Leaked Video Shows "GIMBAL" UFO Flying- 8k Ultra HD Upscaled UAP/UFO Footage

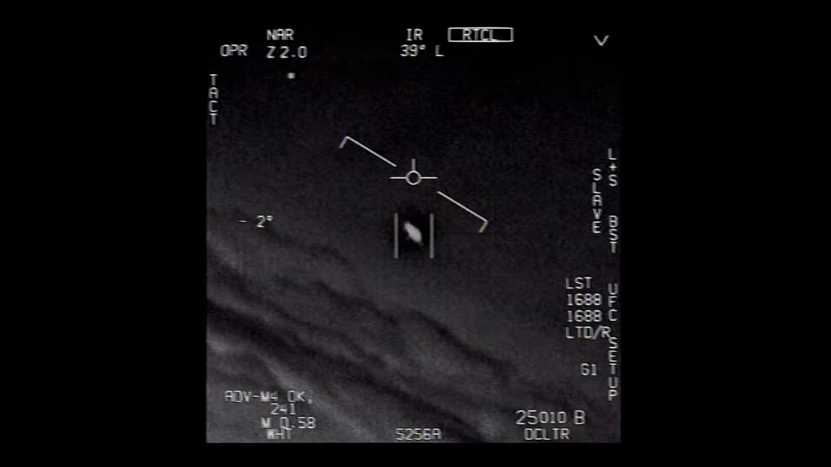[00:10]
Dude, there's a fuckin' drone, bro. There's a whole fleet of them, look on the ASA. Oh my gosh. They're all going against the wind, the wind's a hundred and twenty knots from the west. Look at that thing, dude.